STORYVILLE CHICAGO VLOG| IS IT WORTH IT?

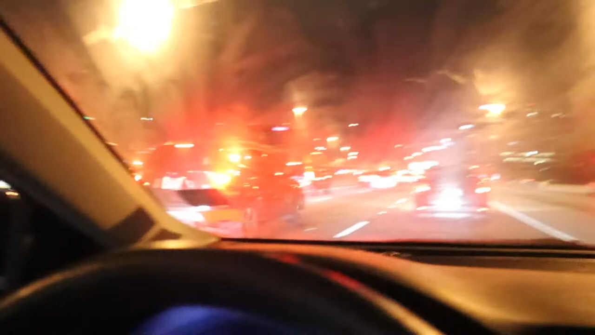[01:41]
but as you can see, I don't know if you guys can see that or not, but it's just traffic, literally. But this is my first time vlogging, so please bear with me.